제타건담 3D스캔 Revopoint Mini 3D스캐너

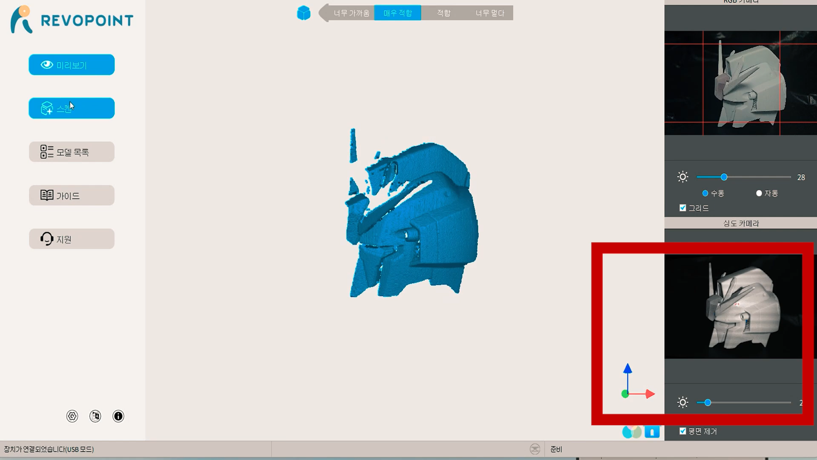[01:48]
이 쪽 부분에서 밝기 세팅을 해주면 되는데 붉은색 반점이 많이 나오지 않도록 조절해주면 됩니다.